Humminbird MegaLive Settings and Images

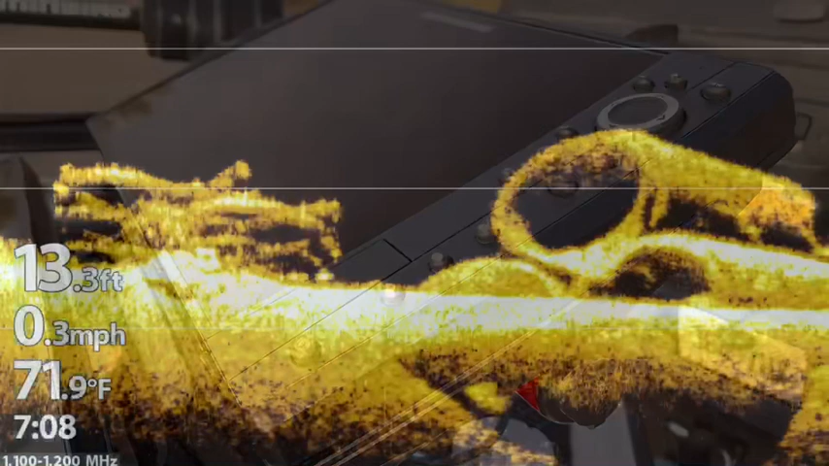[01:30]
On screen: depth 13.3 ft, water 71.9°F, speed 0.3 mph
This thumbnail from the most popular video on my YouTube channel will show you what
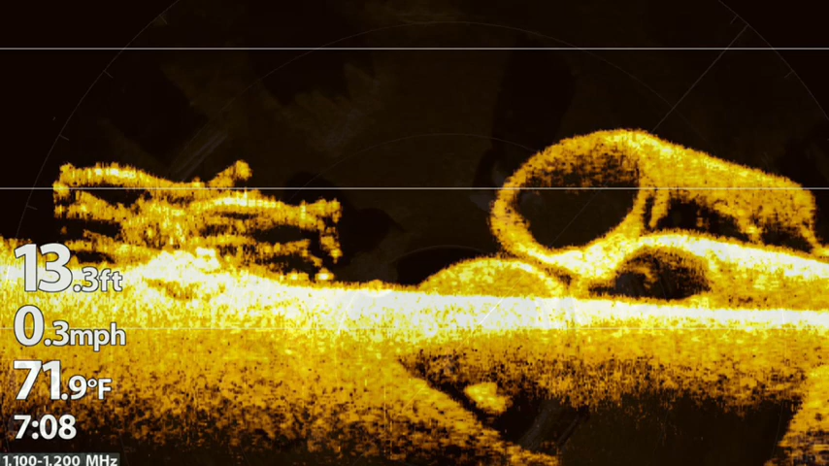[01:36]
On screen: depth 13.3 ft, water 71.9°F, speed 0.3 mph
the pipes and cribs look like and this is how they look on the Mega 360.
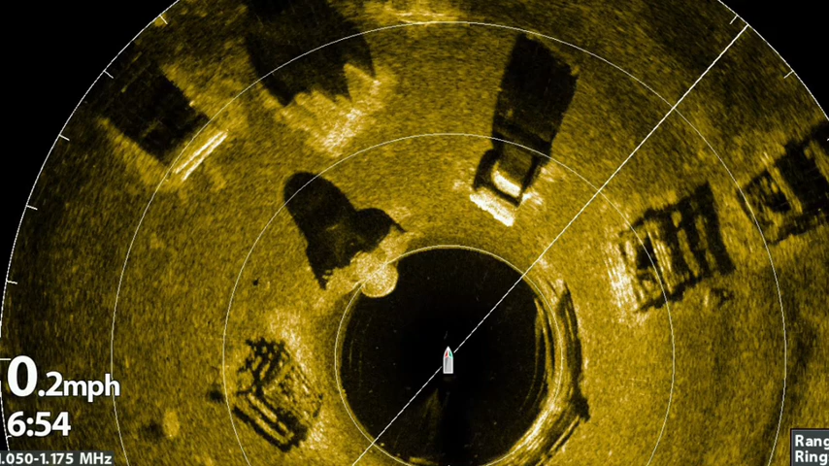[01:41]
So let's compare it to Megalive. I am just learning how to use Megalive and it is plugged directly into the back of my Helix 12.
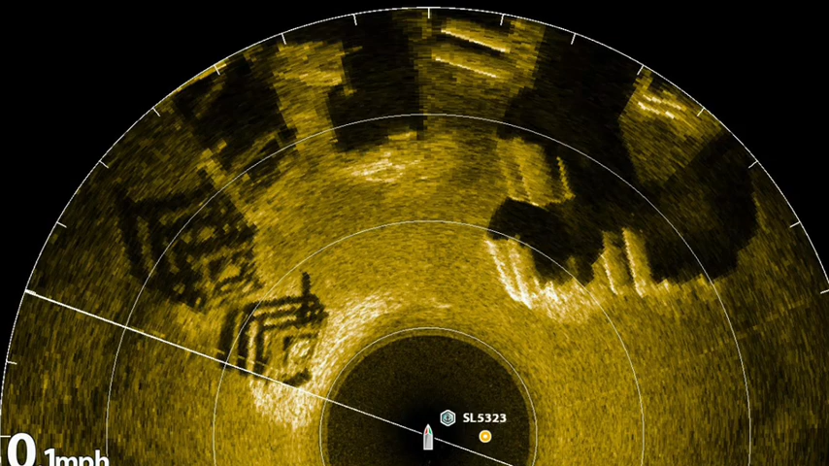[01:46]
I missed these two fish sneaking up from behind the pipes when I was recording.
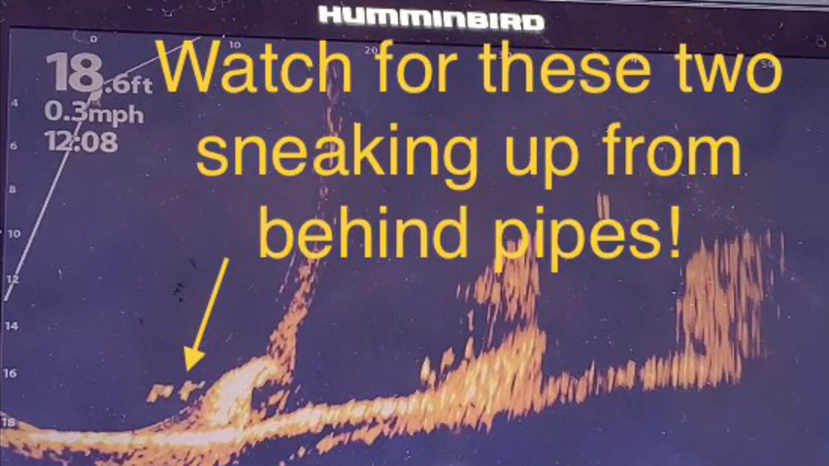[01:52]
On screen: depth 18.6 ft, speed 0.3 mph
You can clearly see that there are some of the structures up here. I am getting a little bit of interference here, unfortunately.
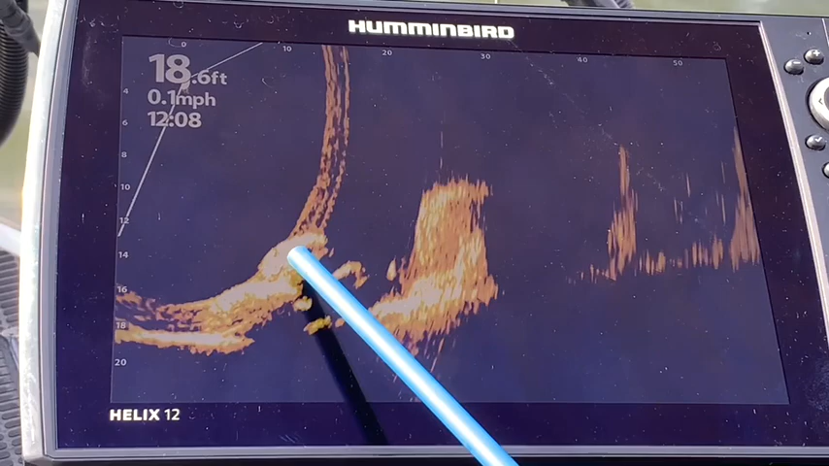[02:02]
On screen: depth 18.6 ft, speed 0.1 mph
I don't have the choke on and I may end up having to do that that goes between the batteries and the chargers. But you can definitely clearly see on the Megalive that there is structure up
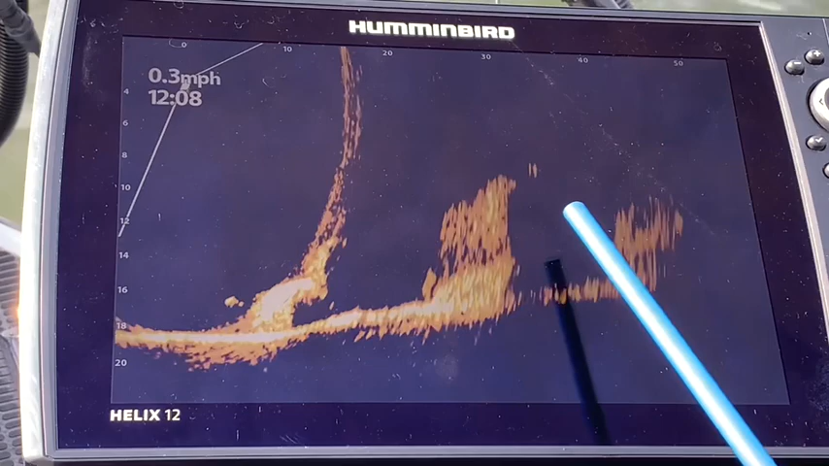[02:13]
here and I know from past experience that those are cribs and pipes. Looks like we've got some fish moving around up here, just above some of the cribs right now.
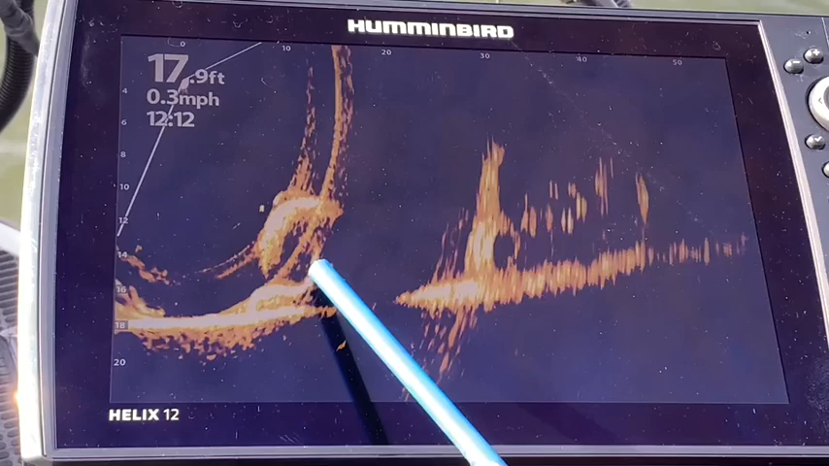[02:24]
On screen: depth 17.9 ft, speed 0.3 mph
There is the end of one of the pipes. You can clearly see it. And look at that, there's some fish swimming around right beside that pipe.
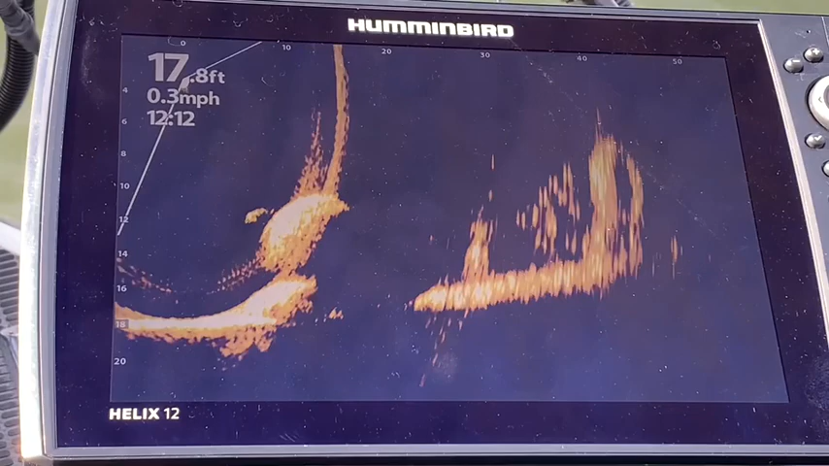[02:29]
On screen: depth 17.8 ft, speed 0.3 mph
Oh, look at that. Did you see the tail on that one?
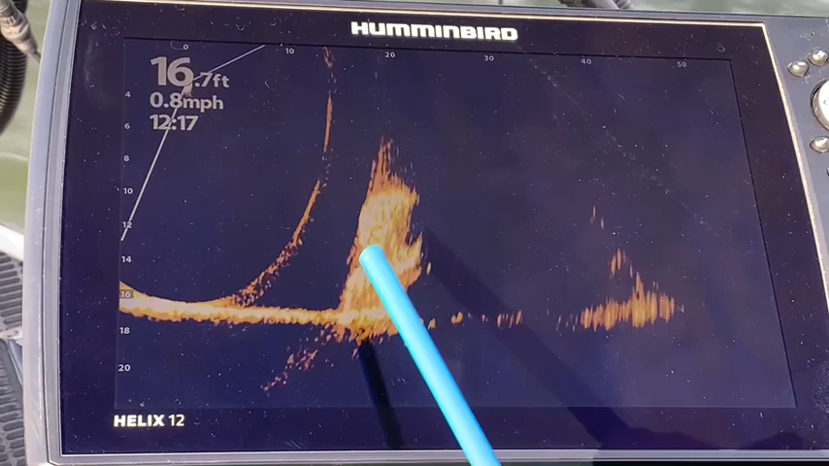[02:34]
On screen: depth 16.7 ft, speed 0.8 mph
Alright, I have some structure here and I do have some fish swimming around here.
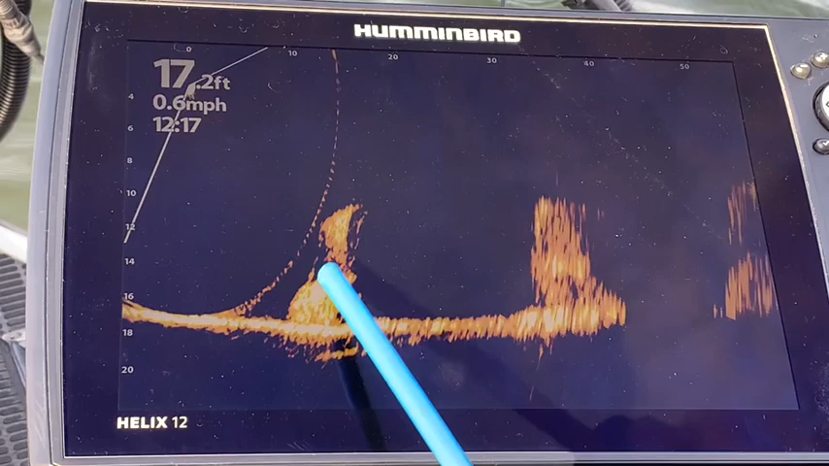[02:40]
On screen: depth 17.2 ft, speed 0.6 mph
And I believe this is the side of the pipes and it's just taking a little while.
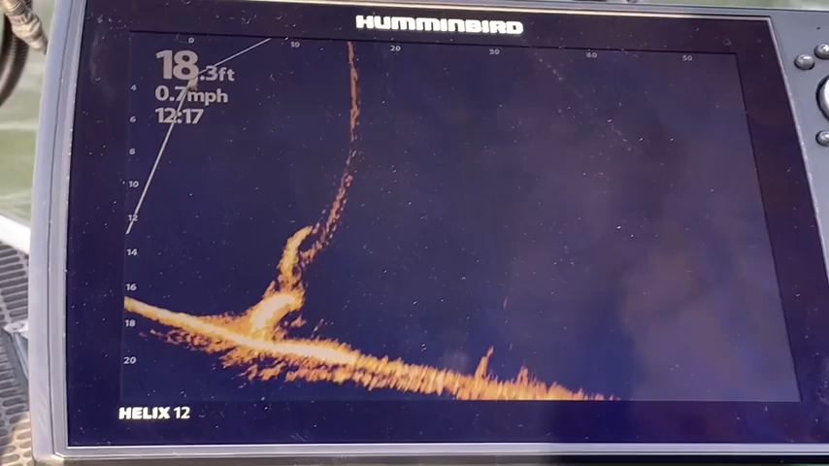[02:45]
On screen: depth 18.3 ft, speed 0.7 mph
There's the pipes and then you can see the round edge of the pipes there.
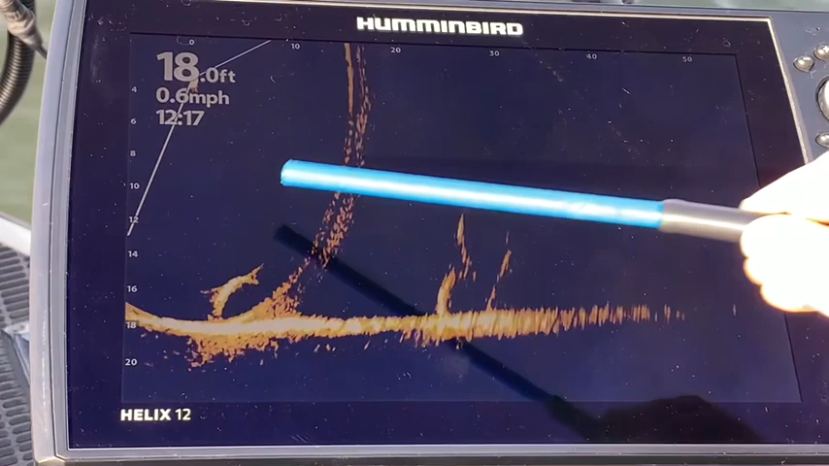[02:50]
On screen: depth 18.0 ft, speed 0.6 mph
There's one there and there's some more pipes in there. Oh.
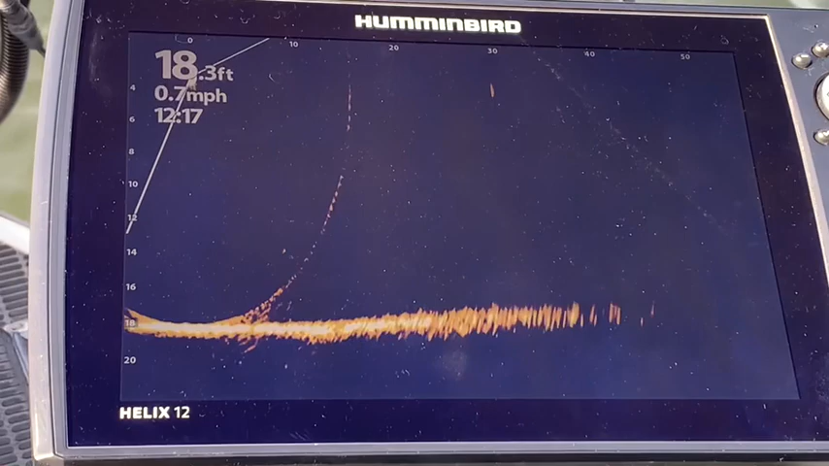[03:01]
On screen: depth 18.3 ft, speed 0.7 mph
This is, as I say, something new and there's the pipes there.
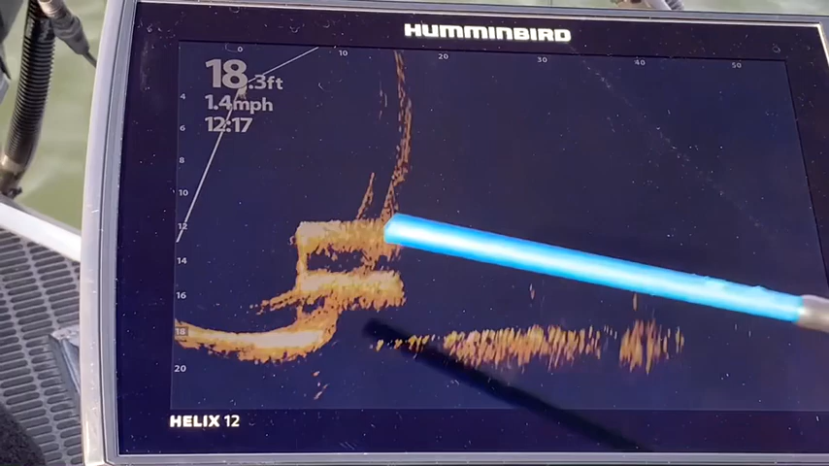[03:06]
On screen: depth 18.3 ft, speed 1.4 mph
Showing them.
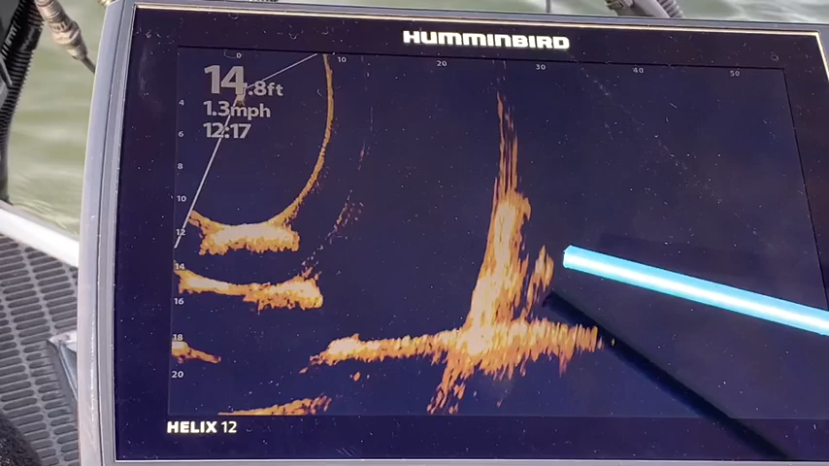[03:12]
On screen: depth 14.8 ft, speed 1.3 mph
You can see some more of the pipes here and you can see the circles there and there from the pipes.
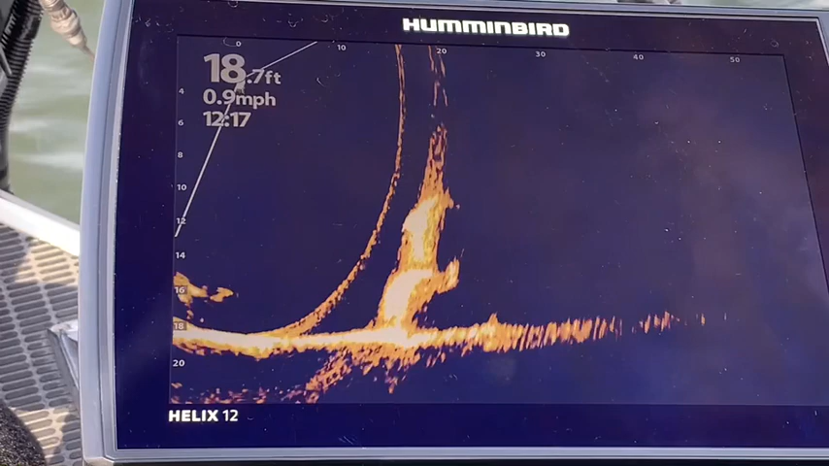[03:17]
On screen: depth 18.7 ft, speed 0.9 mph
The next two video clips are taken in down mode.
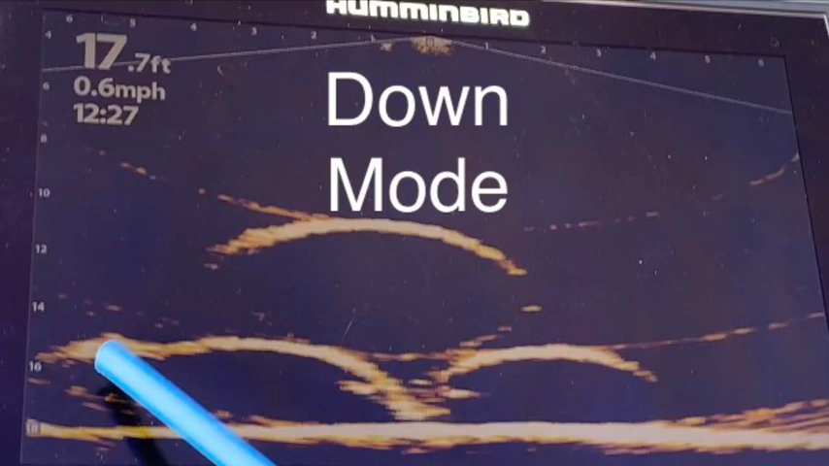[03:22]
On screen: depth 17.7 ft, speed 0.6 mph
Right now we can see the sides of a couple of the pipes.
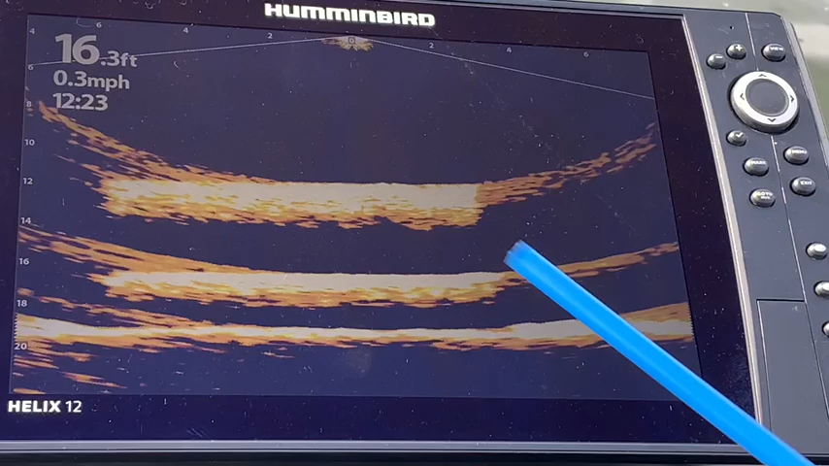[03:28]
On screen: depth 16.3 ft, speed 0.3 mph
There is the outline of some of the pipes. You can see them there.